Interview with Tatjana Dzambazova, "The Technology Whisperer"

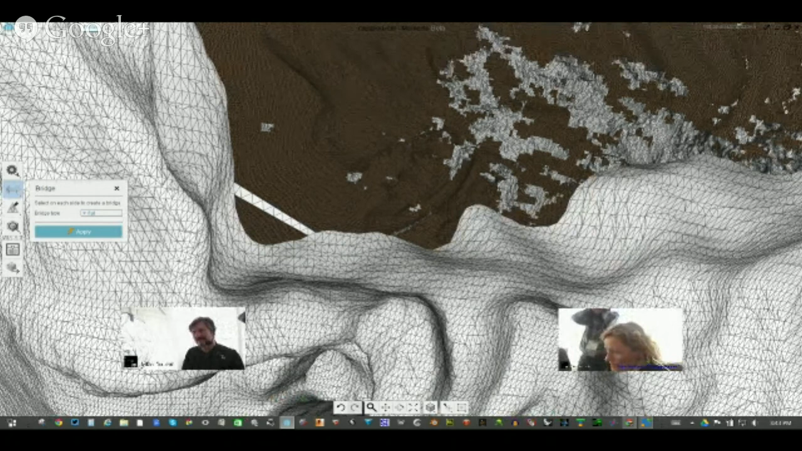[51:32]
and do it so when you have a dirty data set like this my approach would be with bridges the bridges if you select flat will make a flat connection if you select it smooth it will make a smooth following the curvature of both triangles and trying to find approximately what could have been lost there